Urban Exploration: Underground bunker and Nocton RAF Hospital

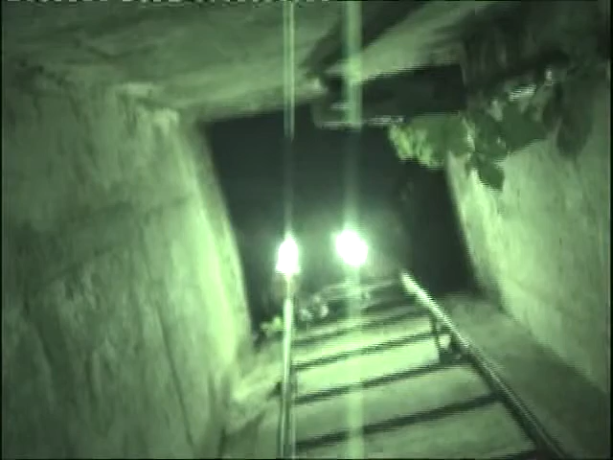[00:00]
done. Alex, catch this. Boom. Oh my God, right, there we go. Ow. Oh, I'm stung to fucking.
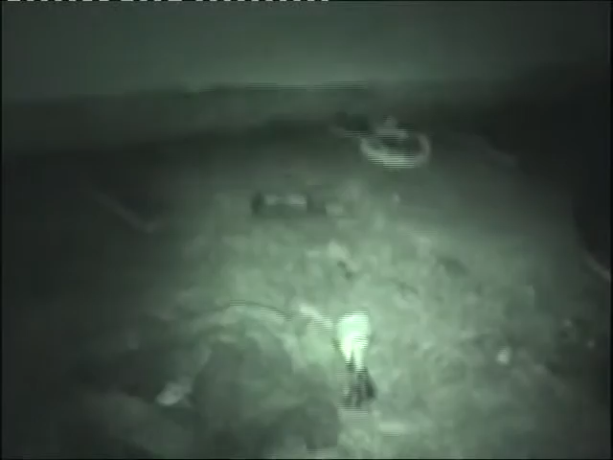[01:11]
This brush is like rock hard too.
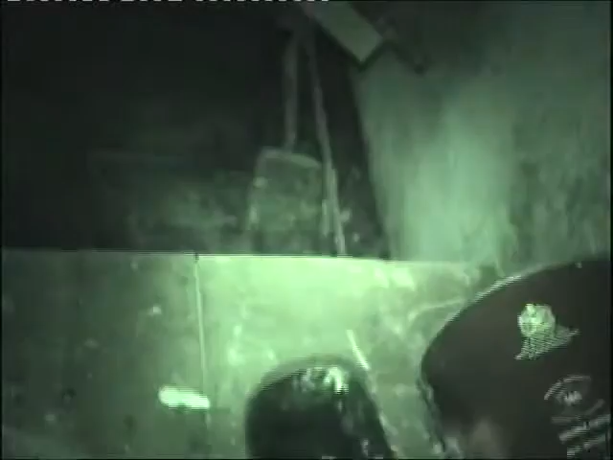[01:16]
Coming down.
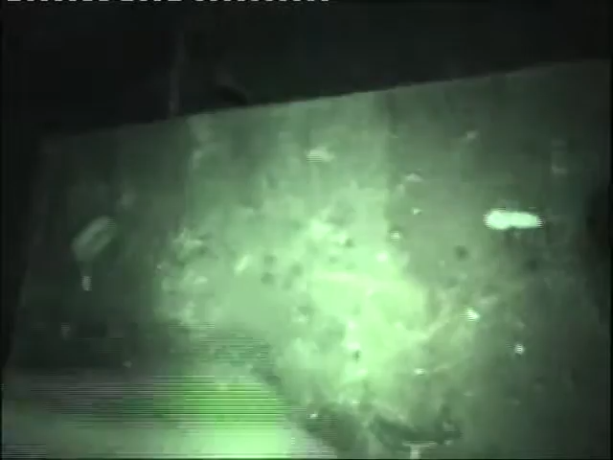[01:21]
It's all right. Alex is using a brush to clean his sock. Coming down. There you go. Better.
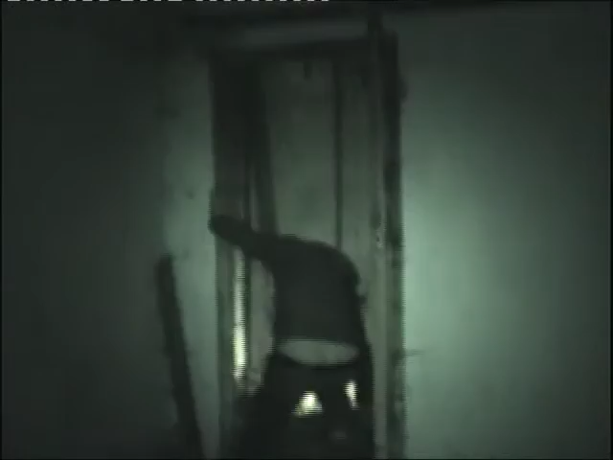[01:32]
Underground bunker. It's just one room. One room, yeah. We came down all this, and I did all that for all this for one fucking.
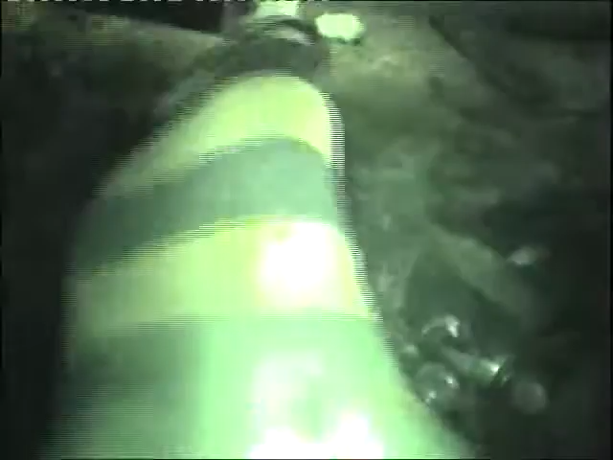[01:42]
Oh, this stuff smells. What the fuck? That wasn't going to smoke.
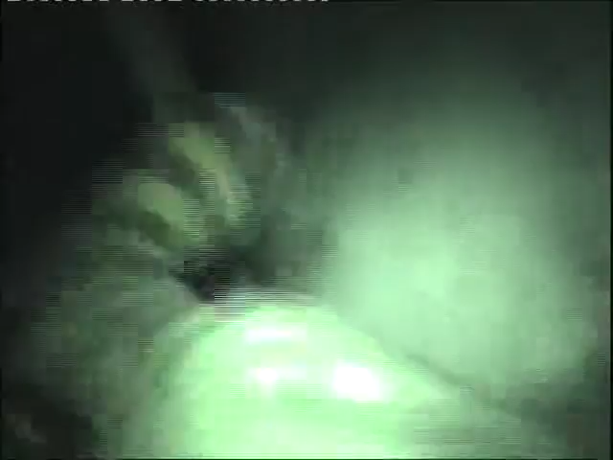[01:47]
Well, there's a brush here, I mean. Is there like a bit of tissue or something in there? What's this?
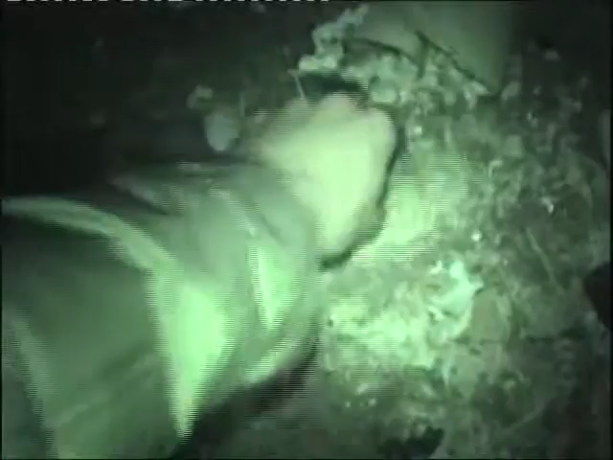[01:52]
Oh, ow. That hurts really badly. Oh, man.
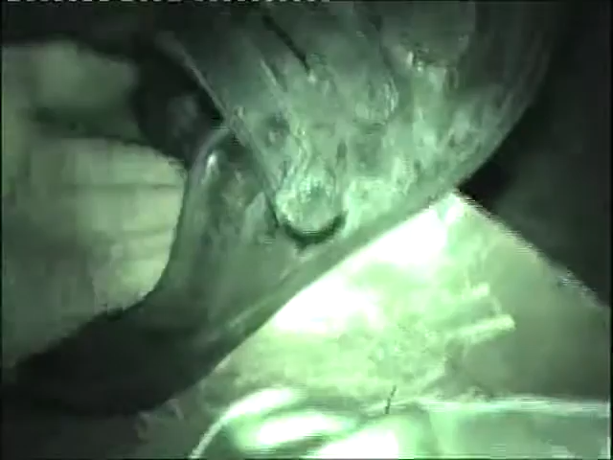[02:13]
Oh, man. What are they doing here? Are they dropping it down?
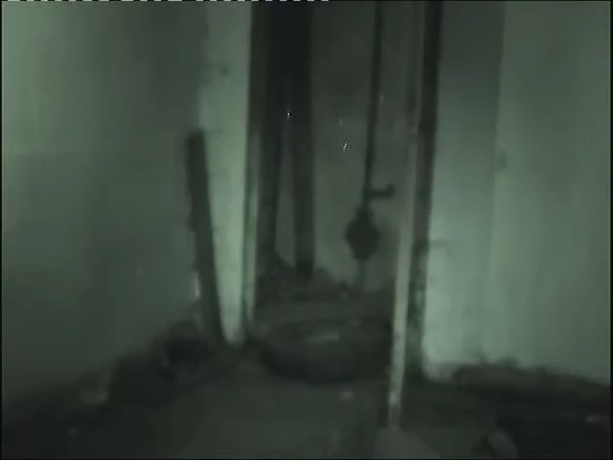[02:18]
Is this a scoffing bomb? This is. Oh, fucking hell.
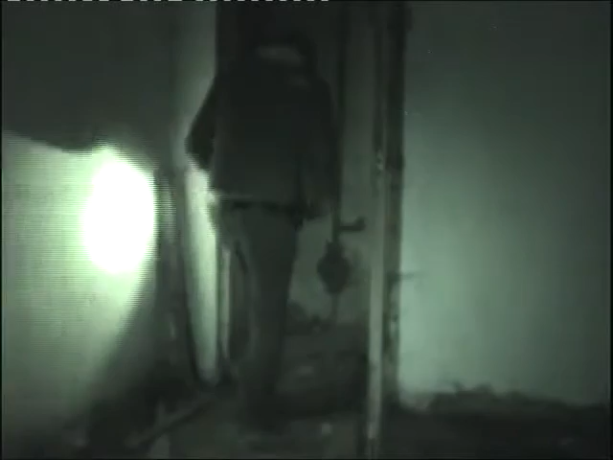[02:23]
You're not dropping a bomb down here yet. Are you coming up now?
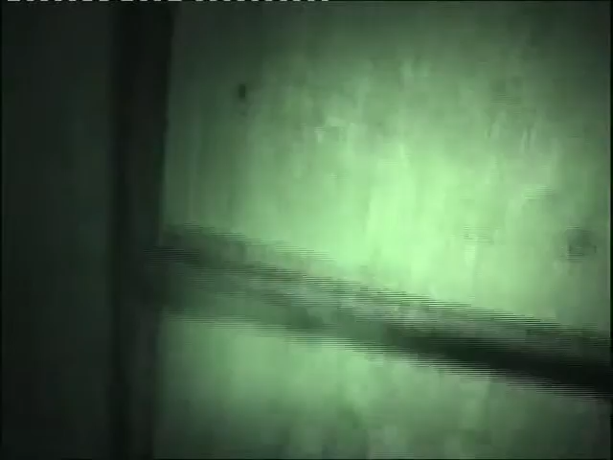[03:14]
Look, just let me. Hang on, any chance of me coming down and actually seeing first before anybody else?
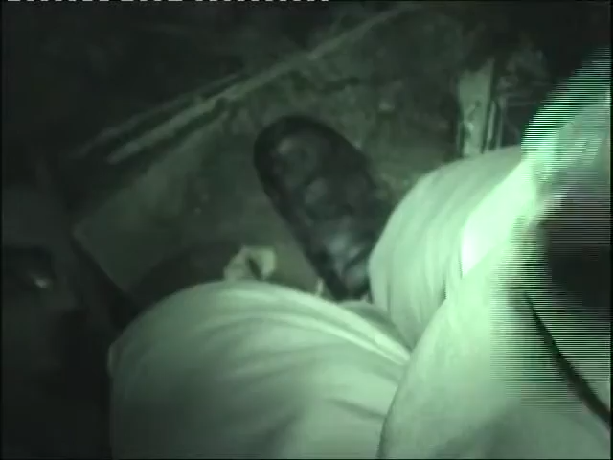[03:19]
Well, can I get a what the fuck is that? What the fuck is what? Spider.
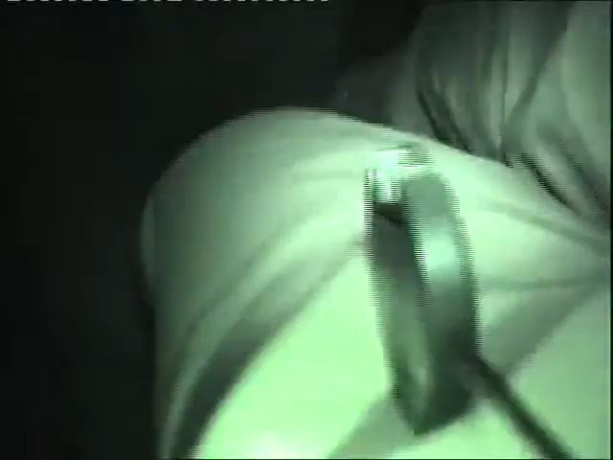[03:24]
I'm getting dust in my eyes, I'm coming out. Ah, fucking hell, I can't see.
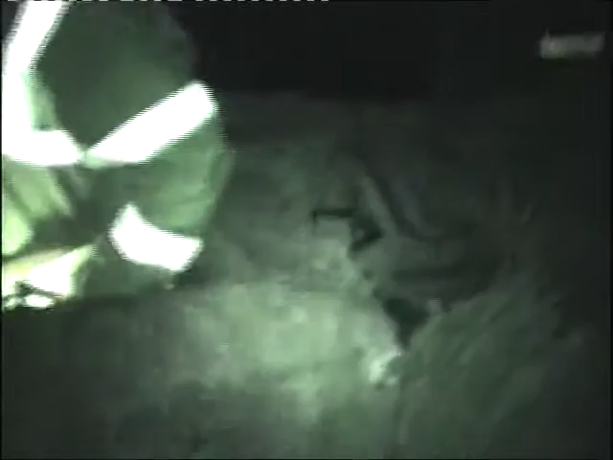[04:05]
Yeah. You have to spread your legs and you're fucking tight, tight space. Space.